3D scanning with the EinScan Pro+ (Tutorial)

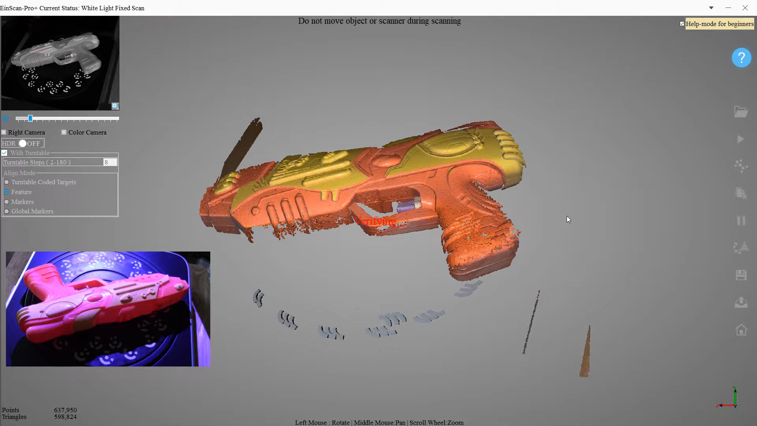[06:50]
they'll look a little bit blurry but then they'll correct themselves and it'll continue scanning the whole thing assuming the verification goes through there we go the verification worked
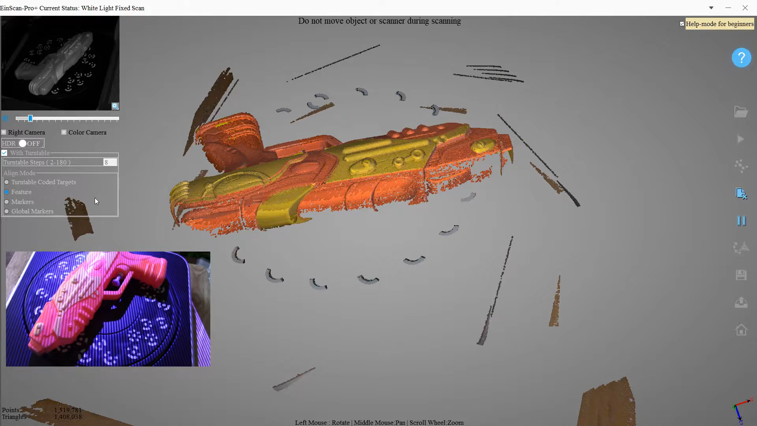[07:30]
higher and lower and for something smooth and simple like this it seemed to work just fine don't
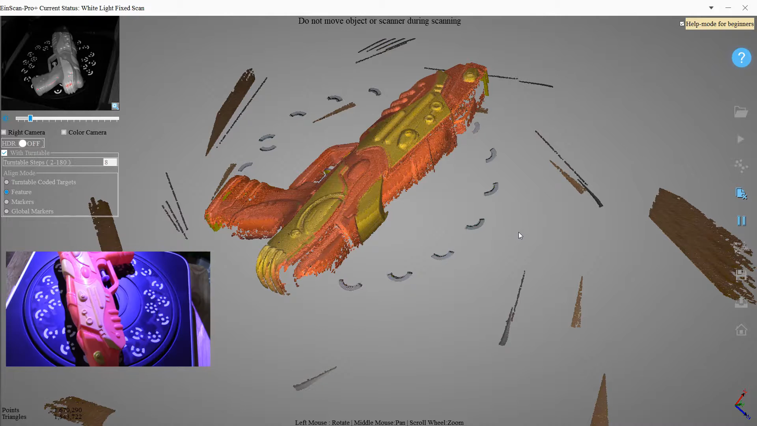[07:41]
worry I'm going to edit out some more boring parts of this scanning process
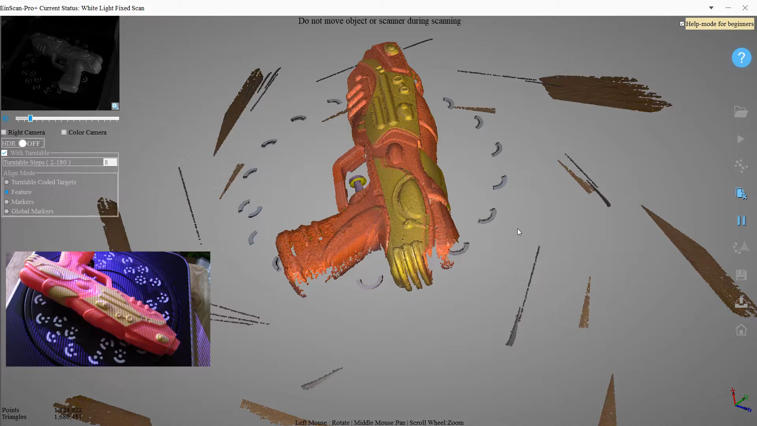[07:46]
I know it's not very fun to watch okay so that is finished with the first scan so we need to get rid of all this other stuff so we'll just hit shift and drag around it or I should say hold shift and drag around it and I'm just going to get everything we can and
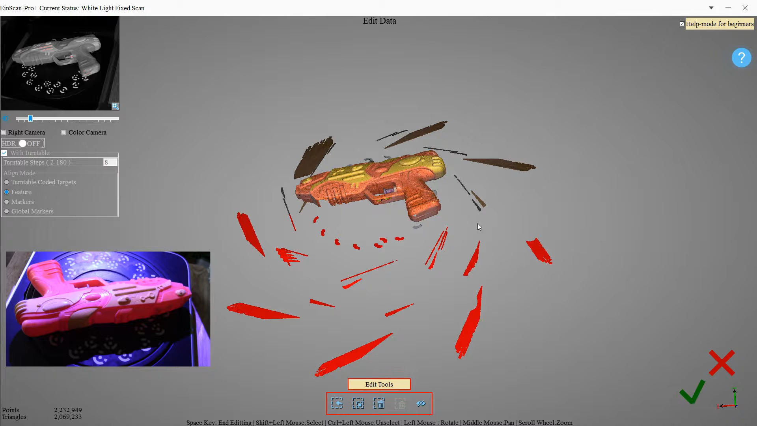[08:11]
then we can rotate around just by dragging with the left mouse button and we'll get some more
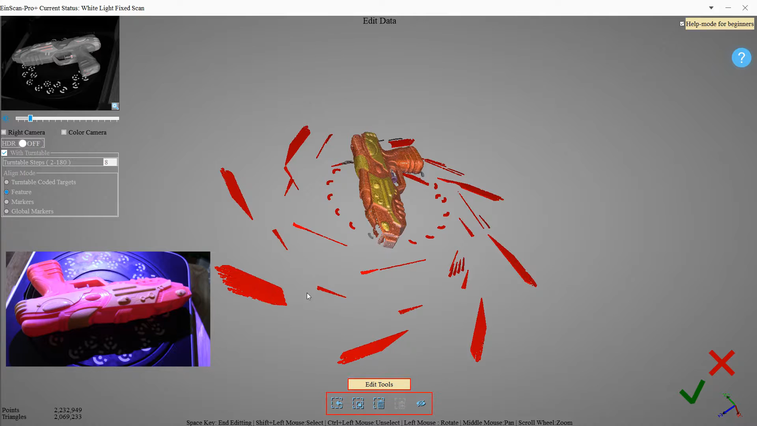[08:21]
and then we can use the mouse wheel to zoom in a little bit just to get a little more precise okay
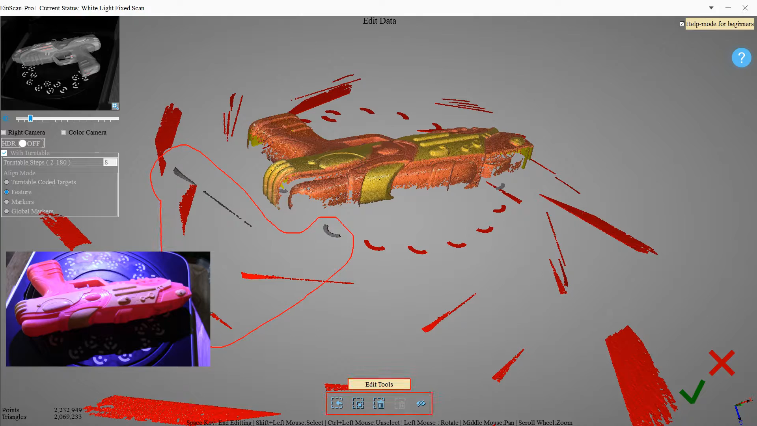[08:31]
and here's one more marker
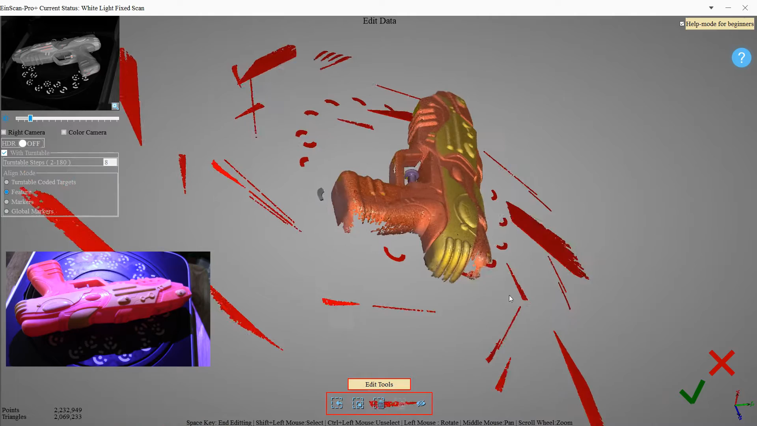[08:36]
and this looks like the last marker here
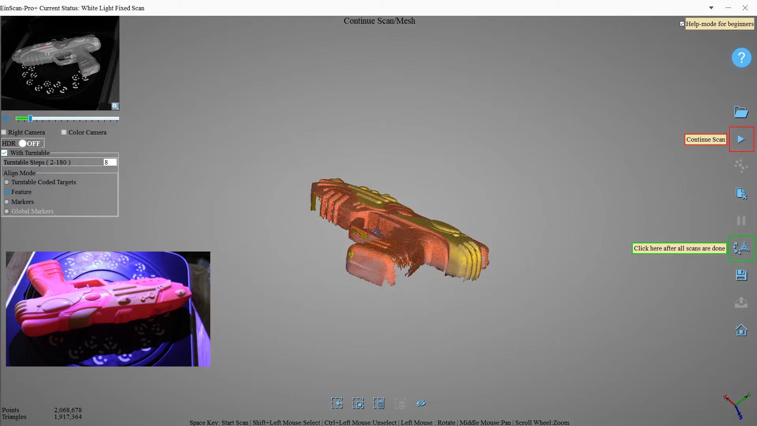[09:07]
okay it looks good so now this is where our play-doh
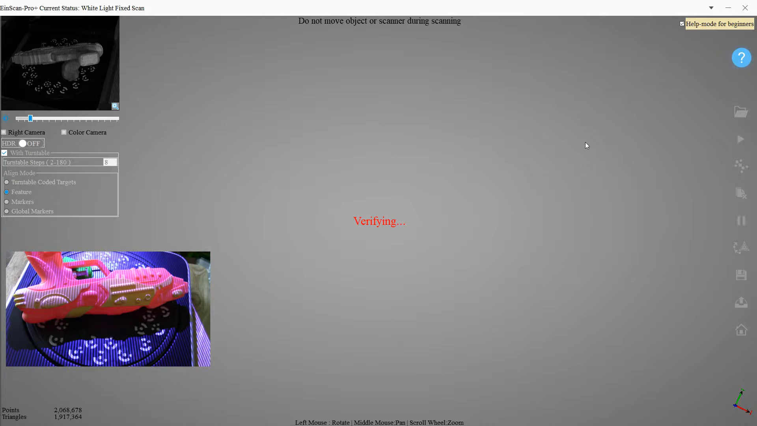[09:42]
it will need to figure out how to connect these two scans together so now we can see her play-doh there along with the rest of the gun
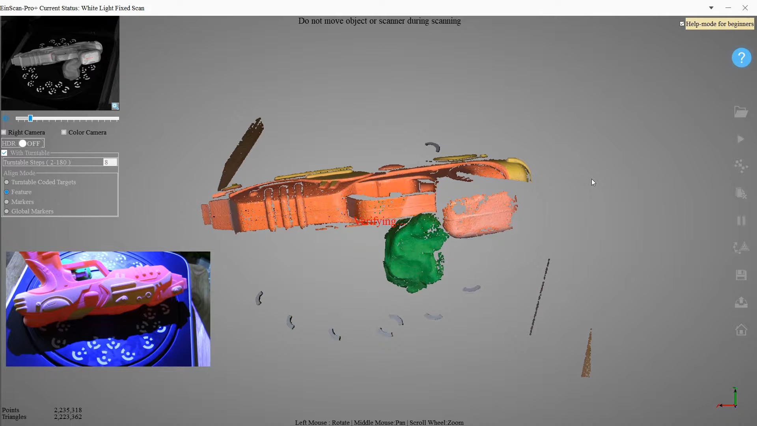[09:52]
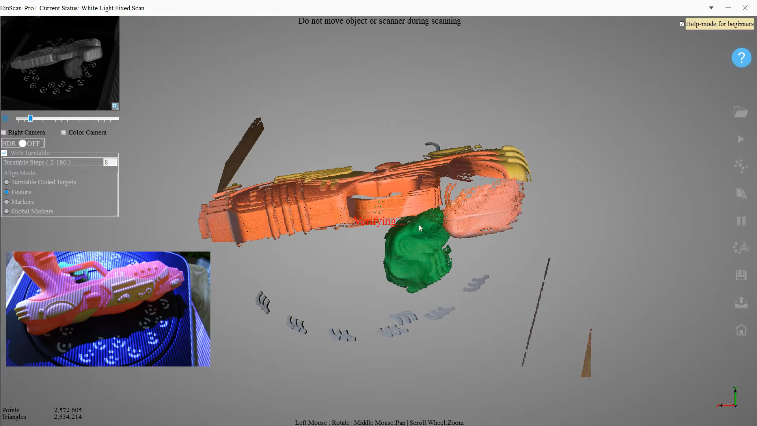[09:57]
and again we're verifying and as
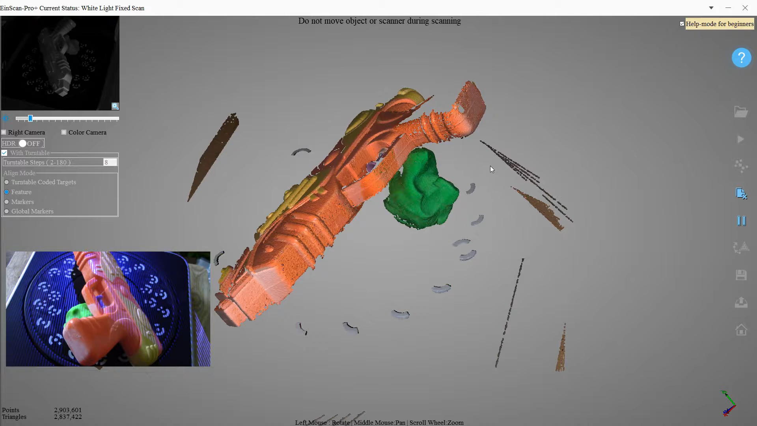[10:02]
you can see yeah each time it rotates around it gets a little bit more of the gun scanned and really
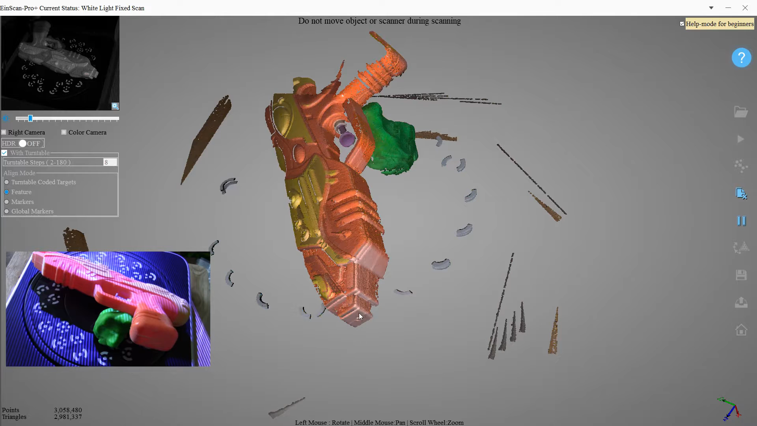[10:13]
really did a nice job in the tip of the gun here I had trouble with that and my tests so I guess it's good that I sprayed some of that extra shampoo on there
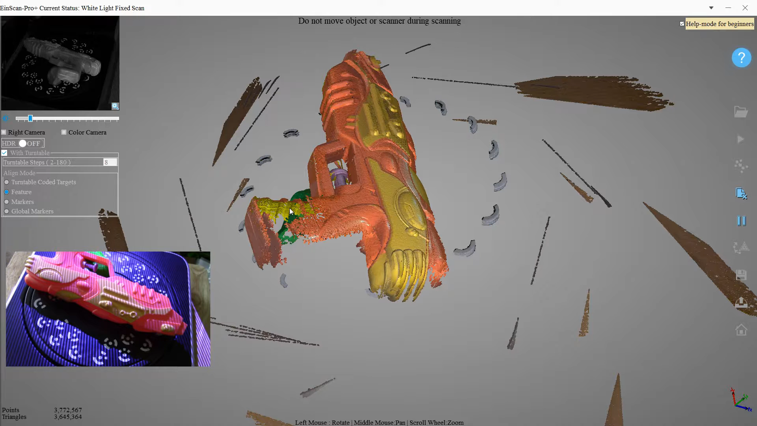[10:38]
that way it's really easy to see when you're trying
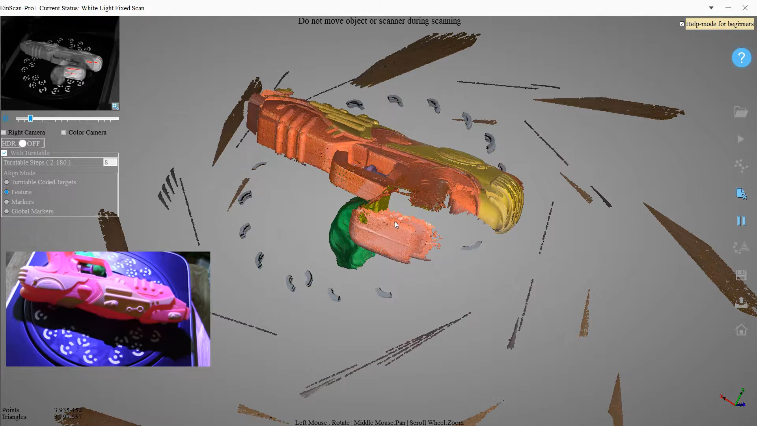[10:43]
to delete some of the extra stuff here for example the other play-doh color that I have
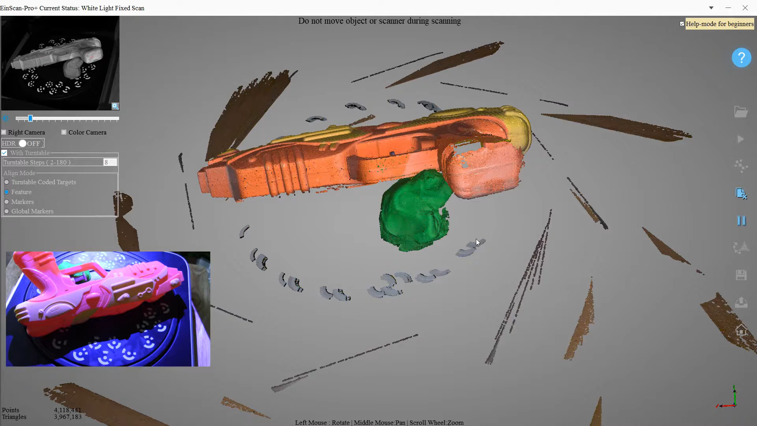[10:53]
is orange so that would be a lot more difficult to delete that from here and be able to see the difference between the play-doh and the gun so again let's select all this stuff holding shift and
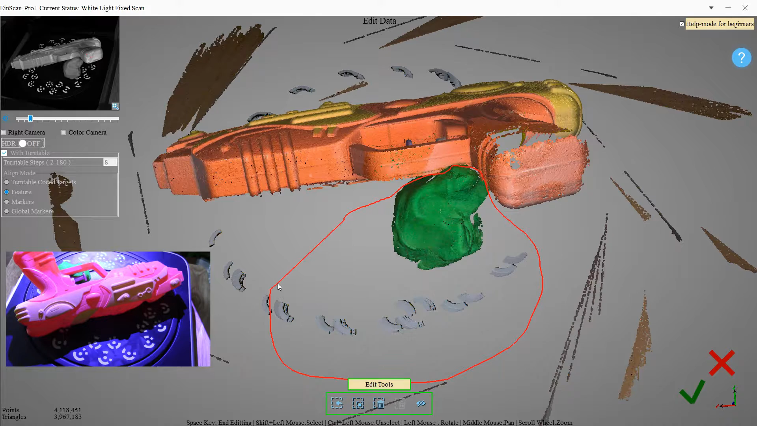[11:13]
I'm going to try to get as much play-doh as I can it's really it's okay if you cut away a little bit of the gun because it's
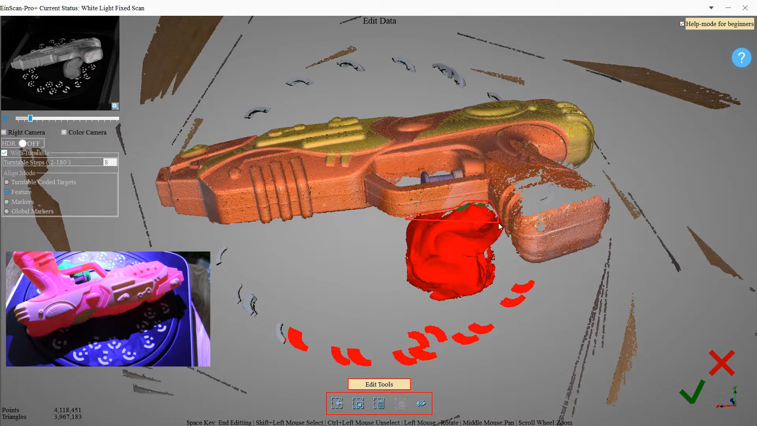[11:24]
going to get that area with one of the next scans
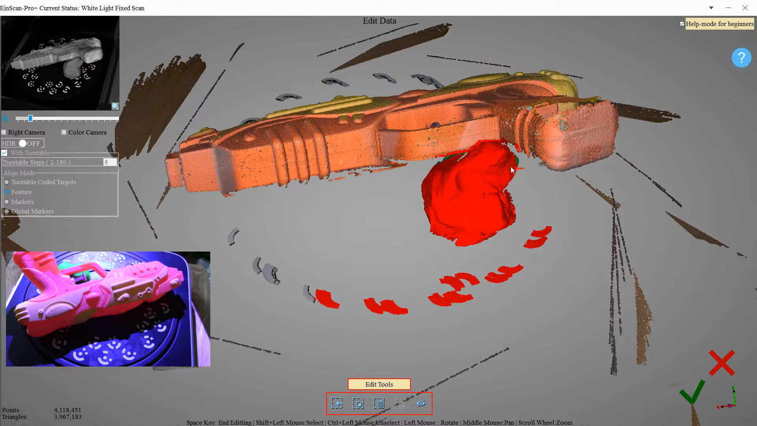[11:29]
okay let's zoom out so we can get some more
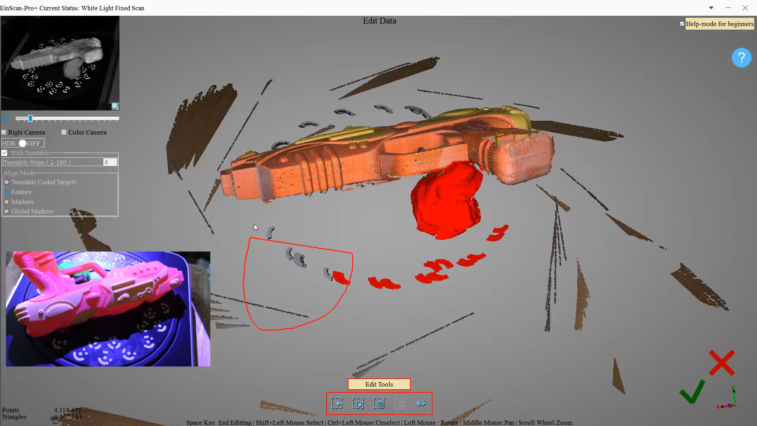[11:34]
I'm using you can use the middle mouse to pan around or you can use both left and right at the same time I actually find that's a little bit easier for me
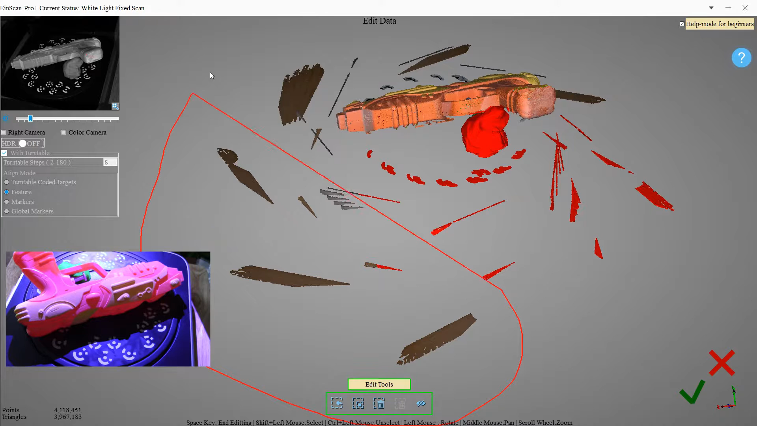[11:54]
okay rotate around get the other side oops
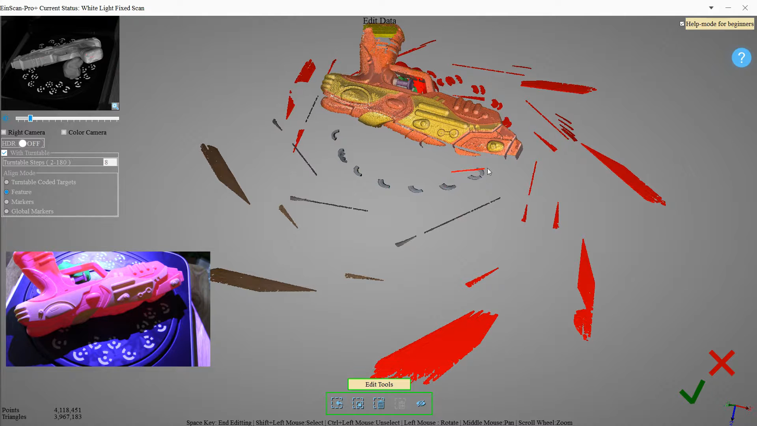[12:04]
I missed a spot there we go